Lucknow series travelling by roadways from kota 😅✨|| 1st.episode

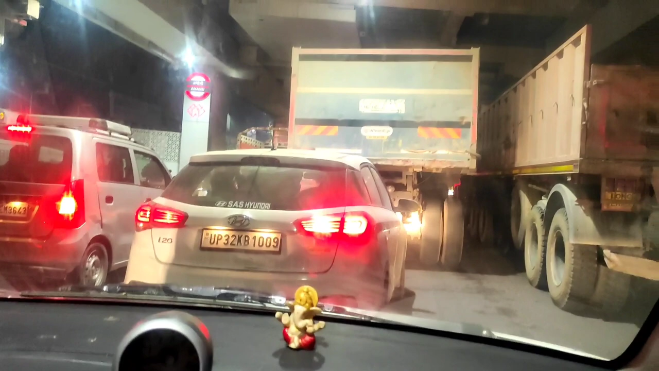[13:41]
कैसे है, ऊपर मेट्रो स्टेशन है, तो यहाँ से कम मेरे ख्याल से 1 घंटा और लगेगा। है तो पास में ही, लेकिन यार ट्रैफिक जाम ऐसा हो रखा है ना,